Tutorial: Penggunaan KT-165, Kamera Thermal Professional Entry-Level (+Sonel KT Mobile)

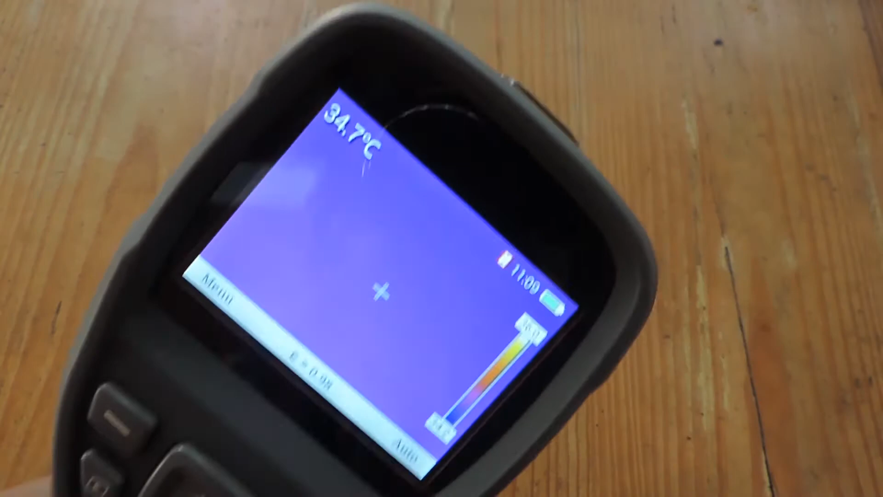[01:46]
On screen: spot 34.7°C
oke kita langsung aja nih ketampilannya disini ada menu
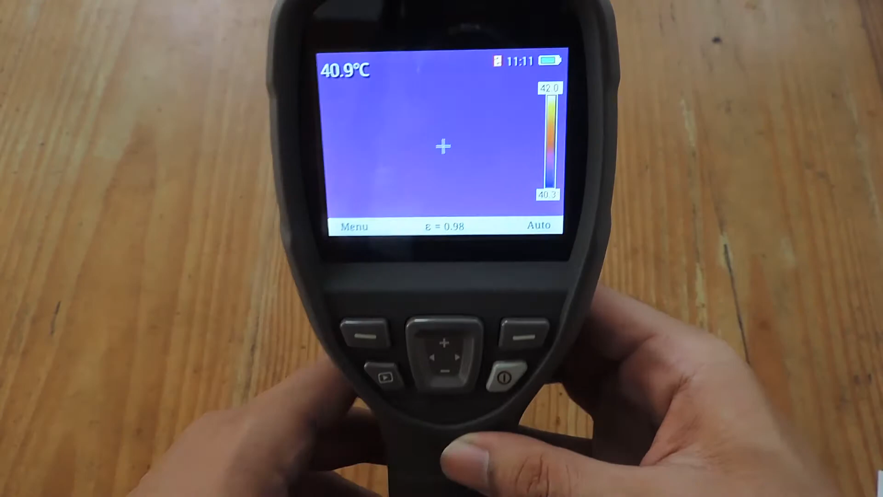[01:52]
On screen: spot 40.9°C
ya sekarang kita lihat di menunya ya tekan yang ini nah ini ada menu full screen temperatur emissivity palet,
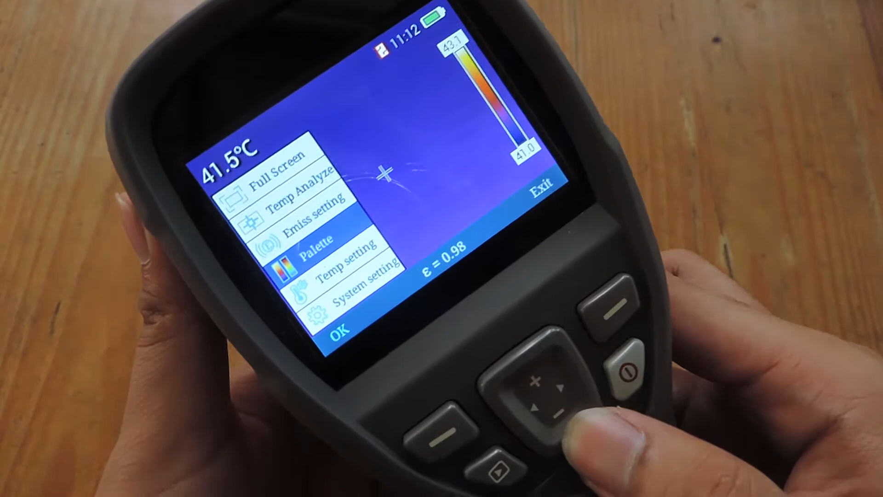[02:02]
On screen: spot 41.5°C
temper setting, system setting untuk cara pakenya ini mudah sekali kita arahkan saja ke objek yang ingin kita ukur
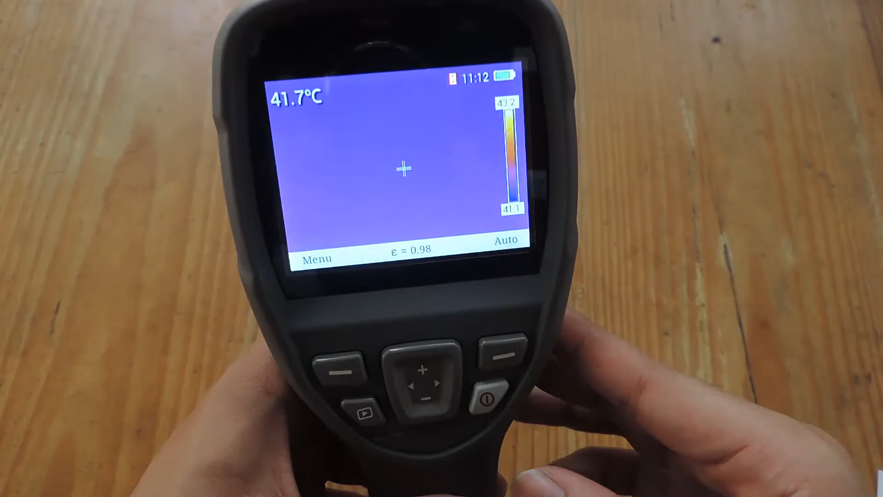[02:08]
On screen: spot 41.7°C
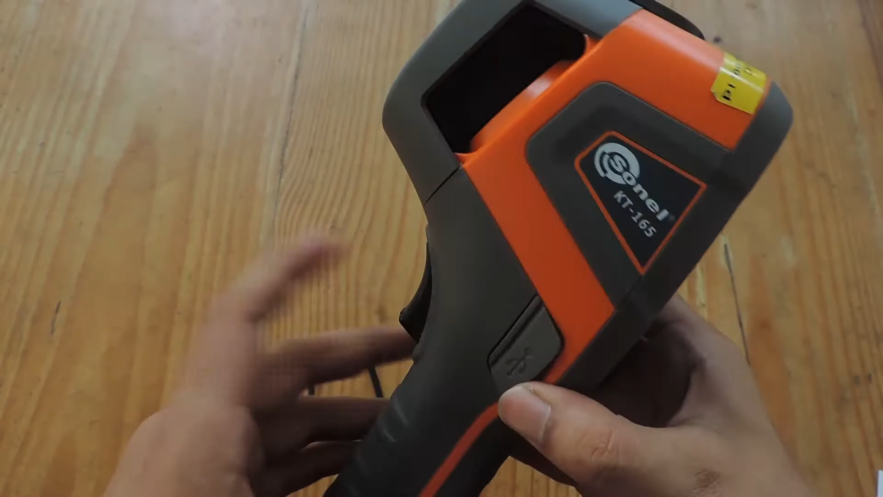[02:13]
kemudian kita tekan tuas di sebelah sini sebagai contoh disini saya ada solokan ya nah ini kelihatan ini suhunya
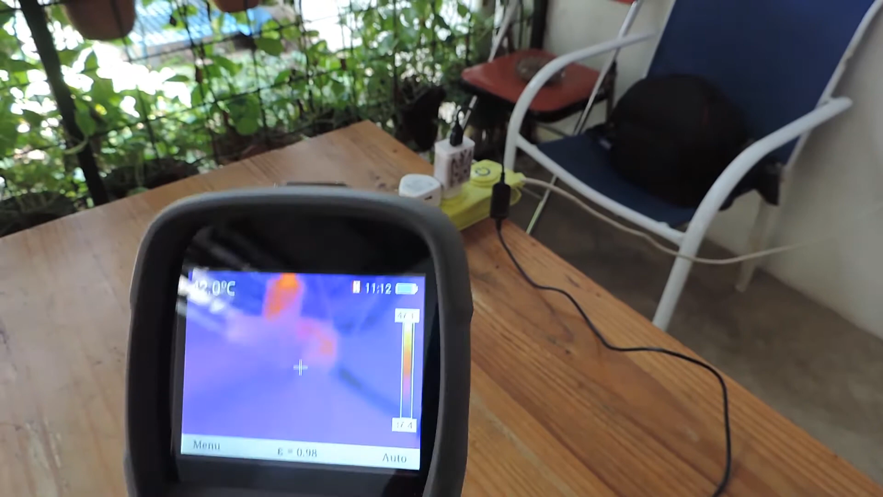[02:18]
oke langsung saja ini saya capture
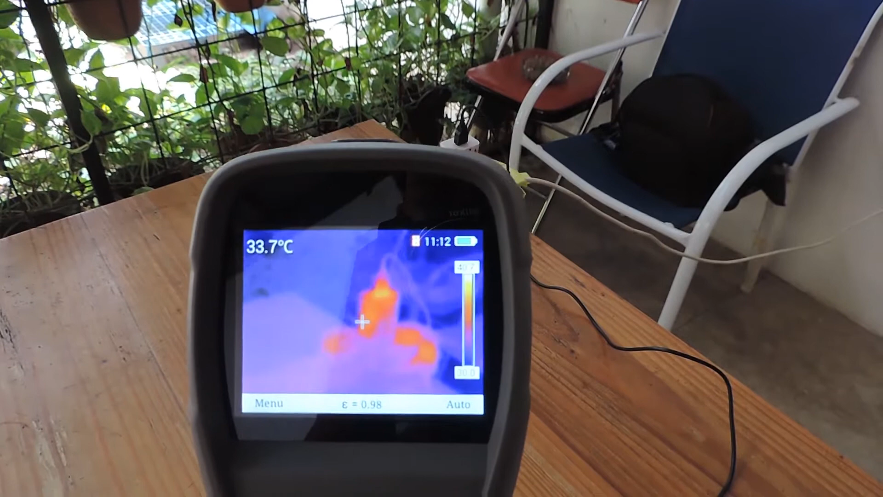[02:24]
On screen: spot 33.7°C
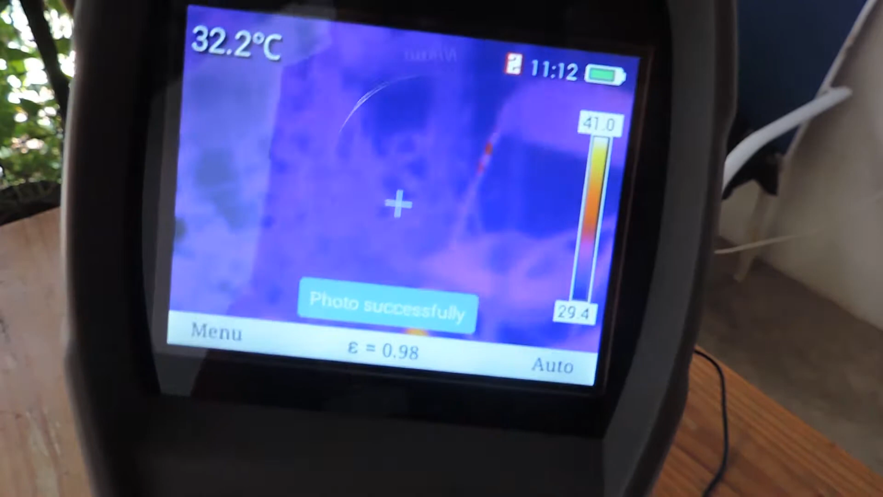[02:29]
On screen: spot 32.2°C
nah photos successfully kemudian ya nah oke
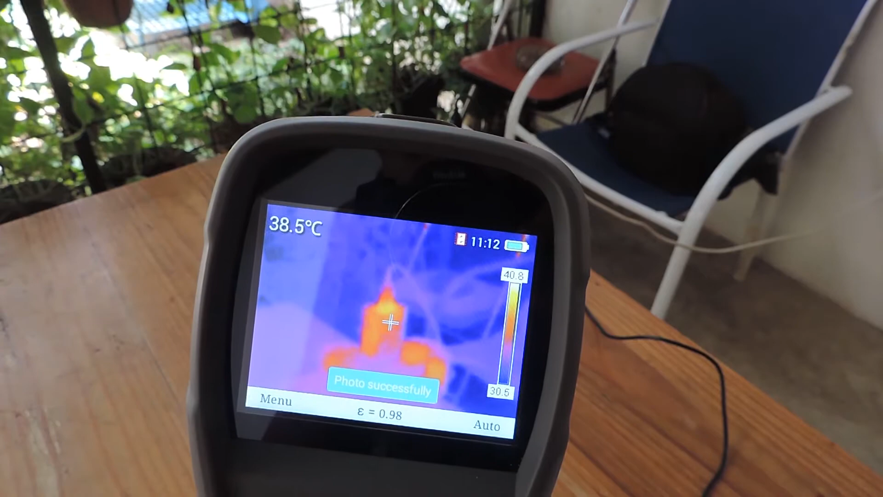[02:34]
On screen: spot 38.5°C
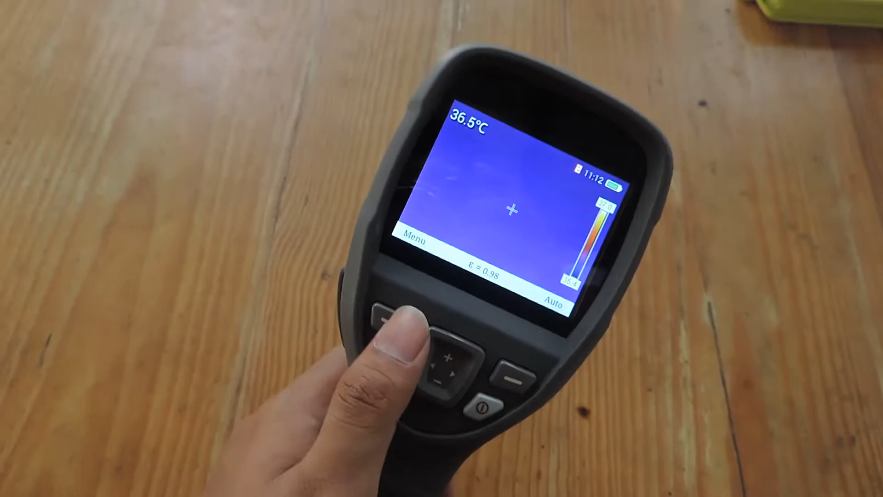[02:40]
On screen: spot 36.5°C
nah untuk melihat tampilan gambarnya di galeri nah ini contoh tebalannya
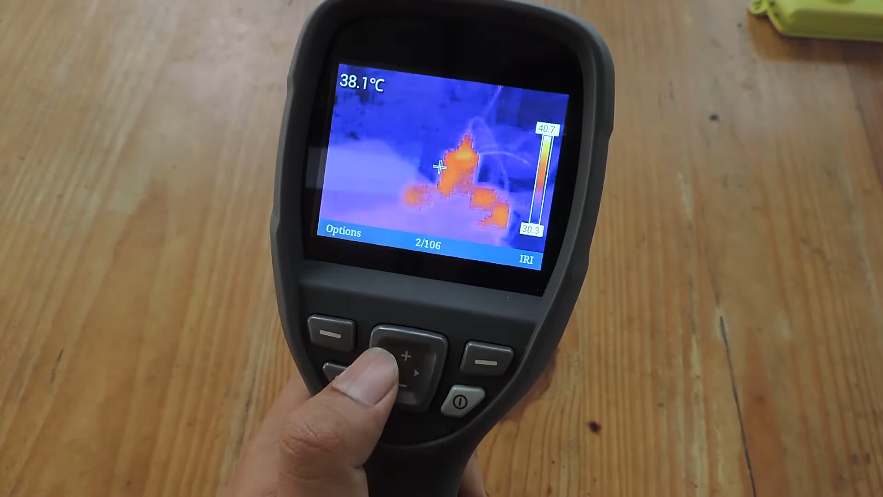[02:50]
On screen: spot 38.1°C
yang tadi ya oke kita kembali lagi
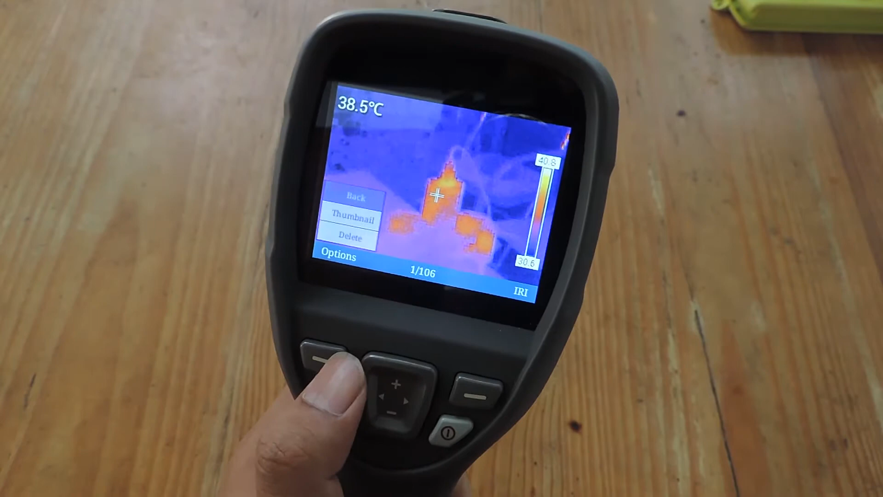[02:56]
On screen: spot 38.5°C
nah terus disini ada auto manual ya jadi ini untuk range nya auto-auto dia akan langsung meneteksi range suhu ambient kita itu berapa manual kita bisa atur saya disini milih auto karena lebih mudah ya terus ini tekan full screen nah
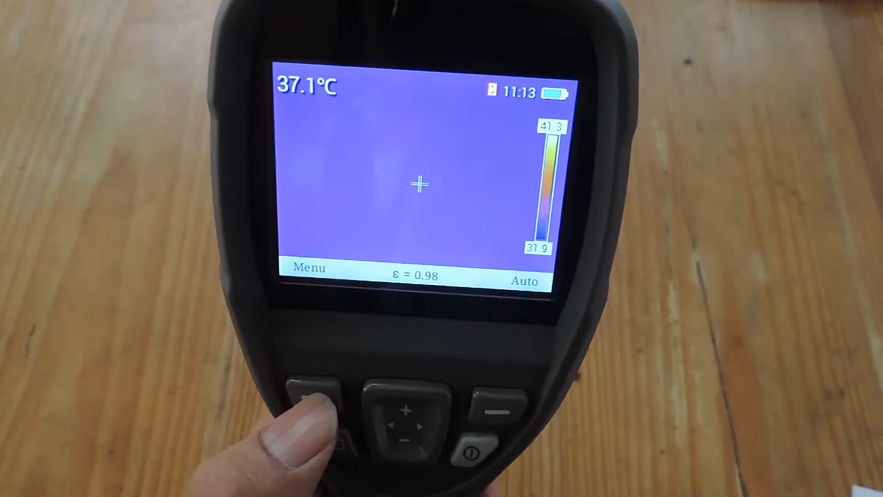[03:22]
On screen: spot 37.1°C
kemudian tempat teranalyse disini ada point jadi
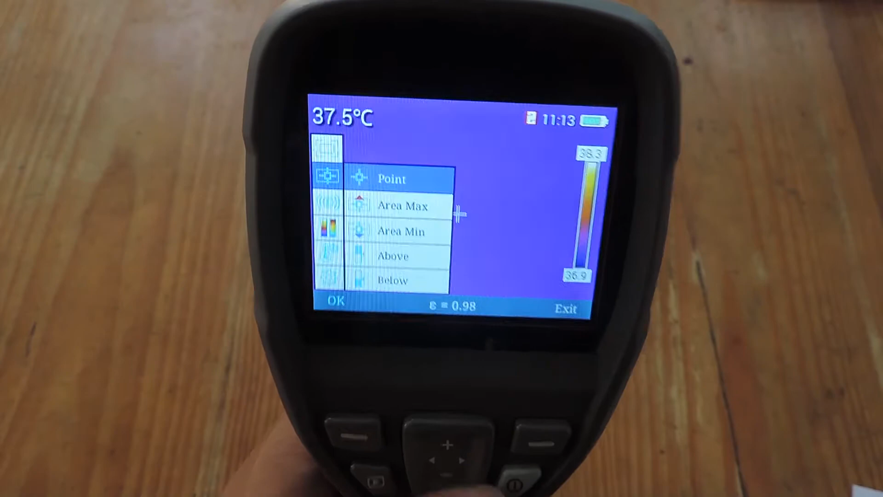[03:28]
On screen: spot 37.5°C
suhu ini akan terbaca di point yang tengah sini kita contoh nah disini ubah 40
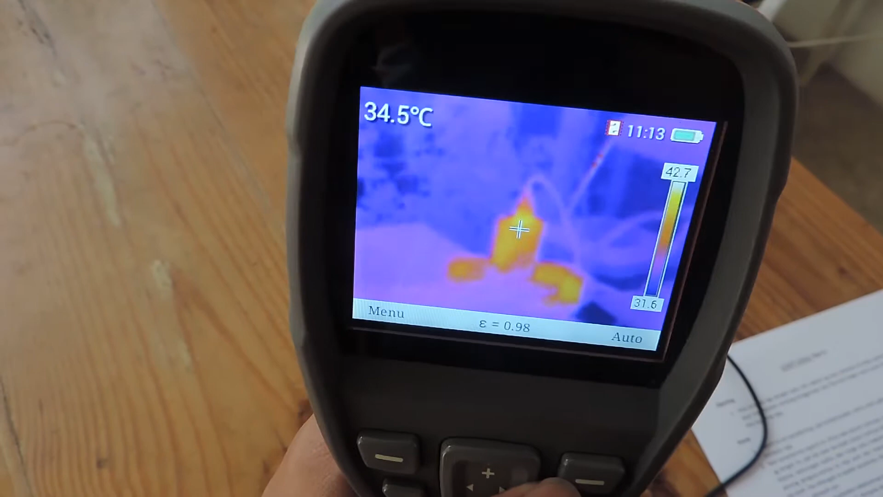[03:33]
On screen: spot 34.5°C
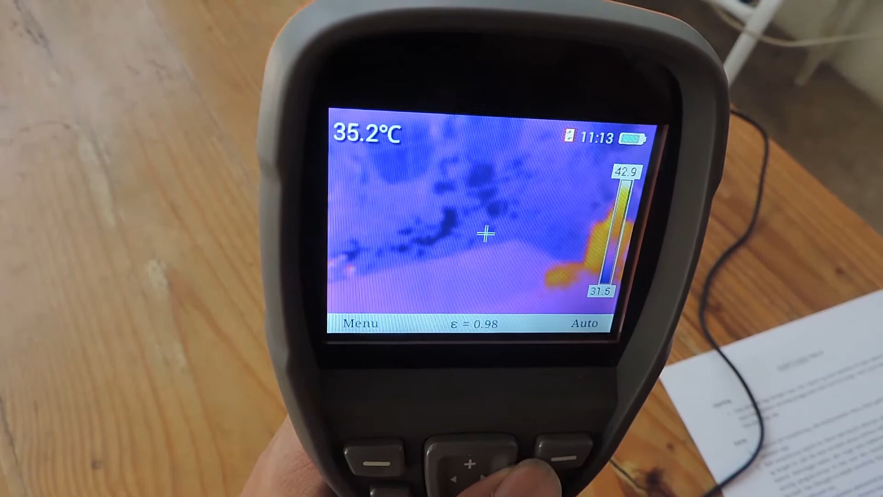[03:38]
On screen: spot 35.2°C
kalau disini 35 oke kalau kita pindahkan ke area
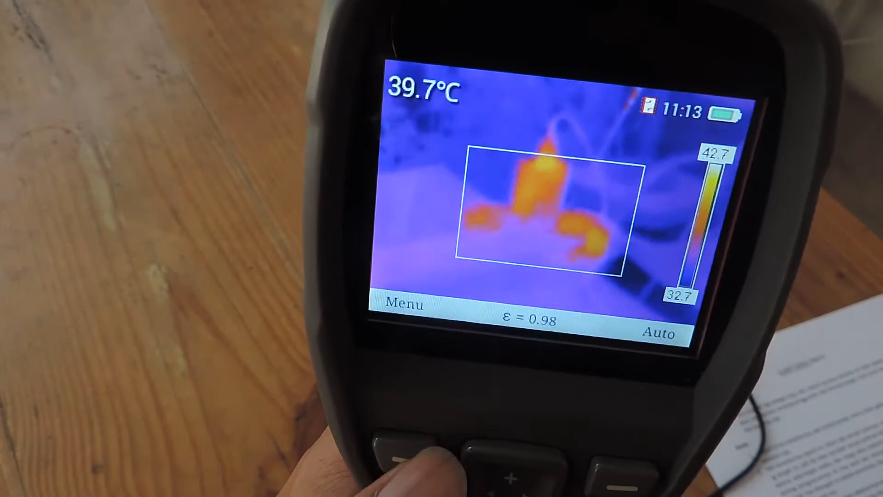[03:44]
On screen: spot 39.7°C
maksimum nah dia akan langsung membaca titik maksimum dari objek yang kita ukur kemudian minimum nya
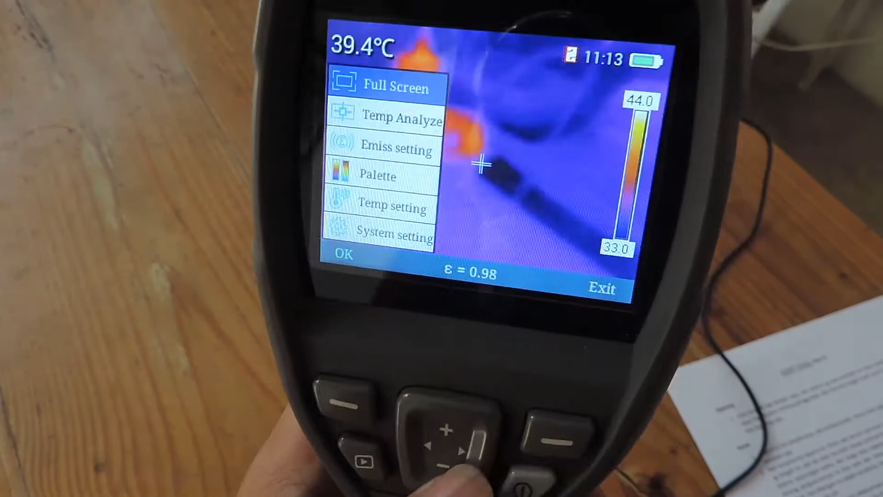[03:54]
On screen: spot 39.4°C
nah dia akan membaca objek dengan suhu minimum